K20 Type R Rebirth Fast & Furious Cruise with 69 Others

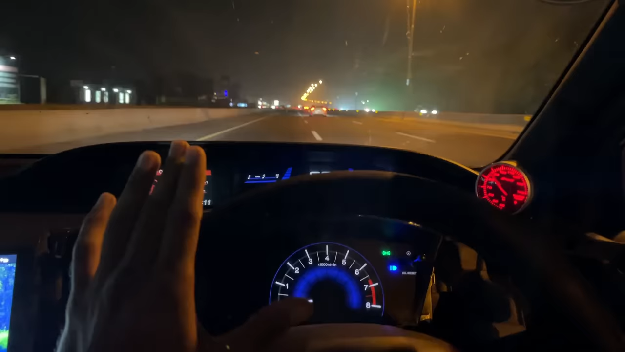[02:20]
सोनी सोनी सिनेमैटिक शॉट्स बनाते हुए आज तो उस्ताद जी ऐसे लग रहा है जैसे पूरी की पूरी रिंग रोड पे लाइट गई हुई है, अभी तक कोई भी खंभा हमें उजागर नजर नहीं आया।
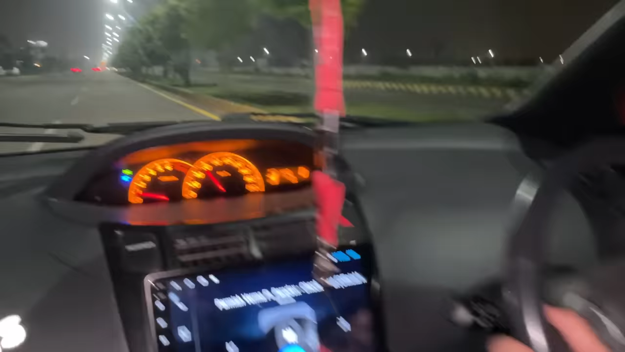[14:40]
उस्ताद चला के चेक कराओ, ये भी फिलहाल हम 60 की स्पीड में जा रहे हैं, चालू कराओ, लत पीछे कर लो, ये देखो जी लतें साड़ी पीछे,